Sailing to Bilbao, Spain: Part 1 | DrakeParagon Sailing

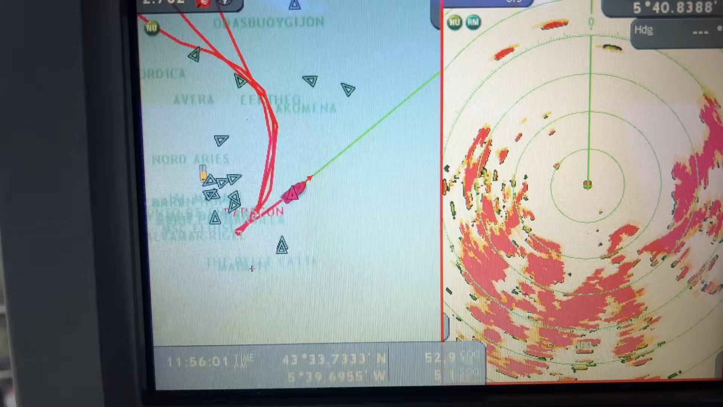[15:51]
1, 2, 3, 4, 5, 10, 20, 40. Lots of boats. Lots of boats.
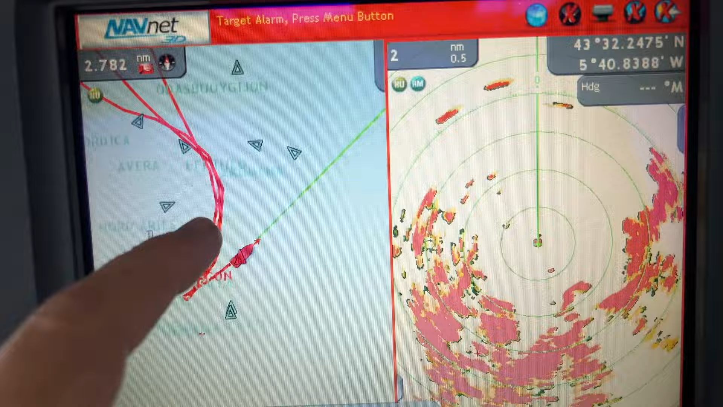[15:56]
This is the actual harbor, but this is outside of the harbor.